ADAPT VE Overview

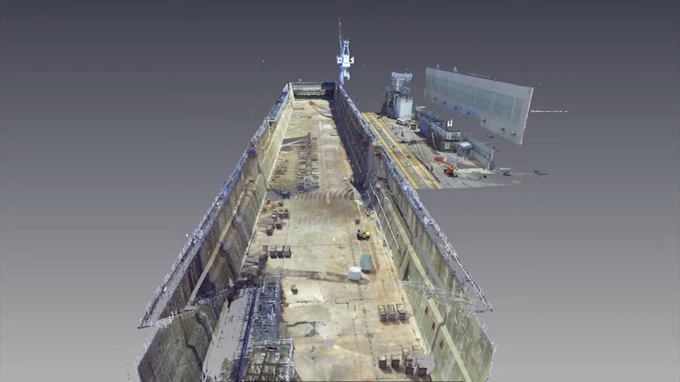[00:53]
and they can view it through a virtual environment and gain the same knowledge as much as if they were actually at that site.
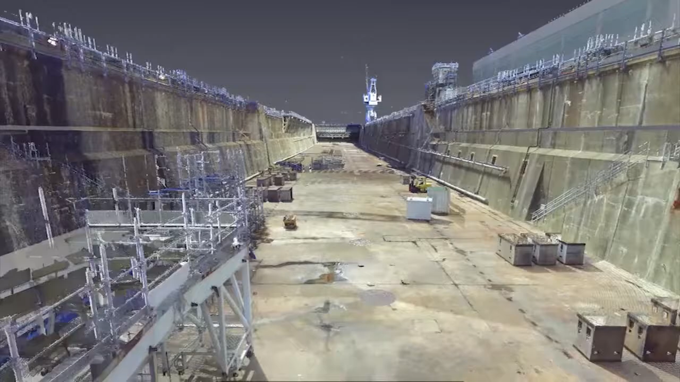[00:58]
One of the projects that we've been working on a lot is reverse engineering for obsolescence. The typical service life for a Navy ship is somewhere between 25 and 50 years.